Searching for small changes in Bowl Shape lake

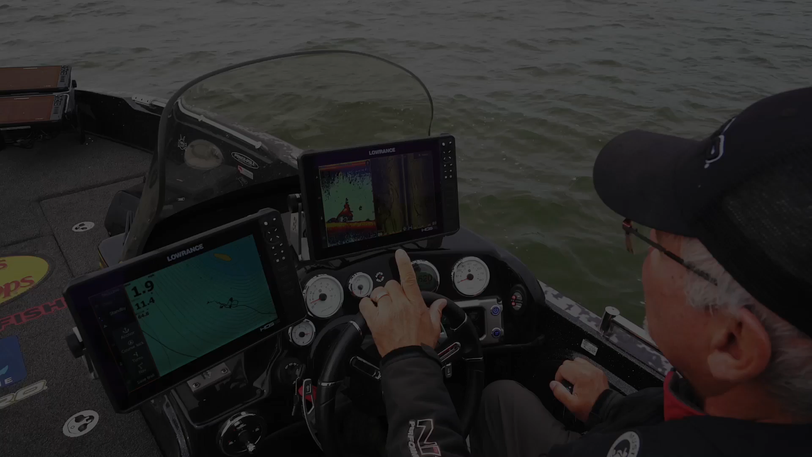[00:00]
One of the things that I like to do on a bowl-shaped body of water like this is I'm looking on side scan.
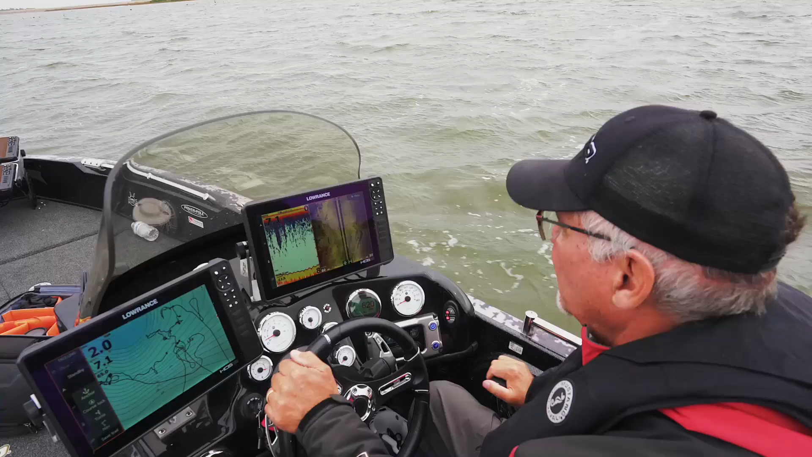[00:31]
a structure that could potentially hold fish.
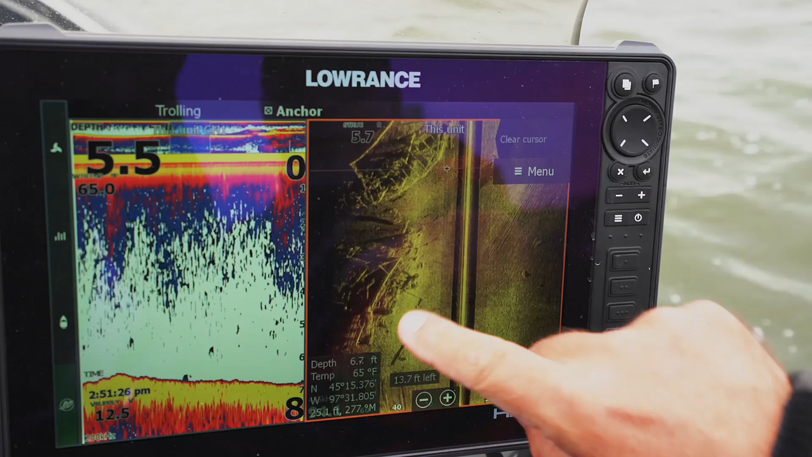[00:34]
This is a looks like a log jam or an old building and so I'm gonna go upwind from here and I'm gonna anchor because I
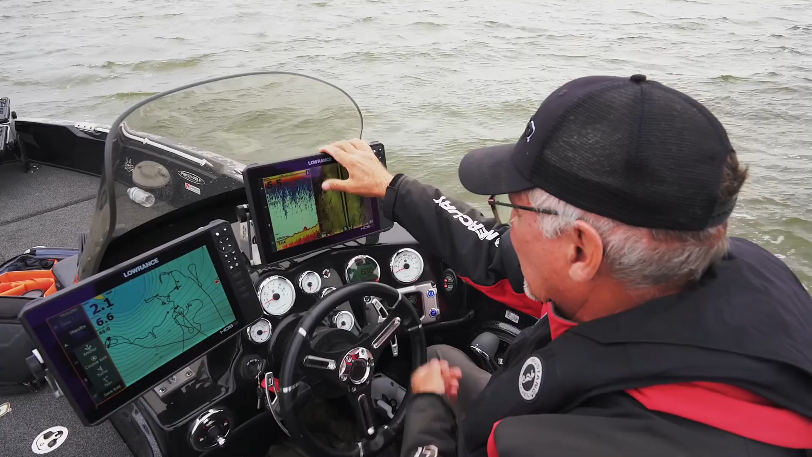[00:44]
want to cast back to these fish and then that actually will hold my boat right in this position. Now since I turned and went upstream these
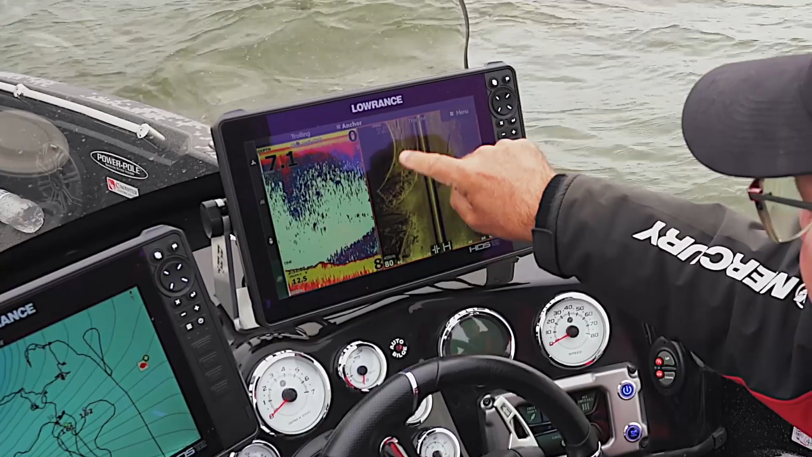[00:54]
pieces of structure here will cast crankbaits into those and over those and hopefully catch some fish.